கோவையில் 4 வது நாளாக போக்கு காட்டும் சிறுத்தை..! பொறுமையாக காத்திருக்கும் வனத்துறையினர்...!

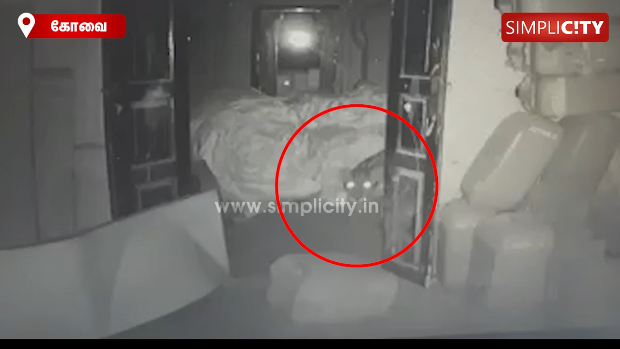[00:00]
கோவை குனியமுத்தூர் பகுதியில் உள்ள குடோனில் பதுங்கியிருக்கும் சிறுத்தையை பிடிக்க நான்காவது நாளாக வனத்துறையினர் தீவிர முயற்சி மேற்கொண்டு வருகின்றனர்.
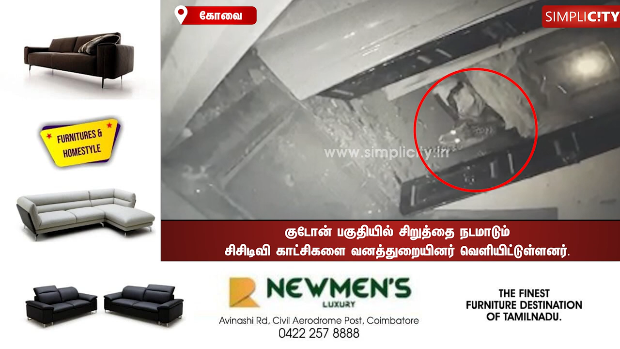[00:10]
இன்னும் சிறுத்தை அதே குடோன் பகுதியில்தான் உள்ளது என்பதற்கு ஆதாரமாக சிறுத்தை நடமாடும் சிசிடிவி காட்சிகளை வனத்துறையினர் வெளியிட்டுள்ளனர்.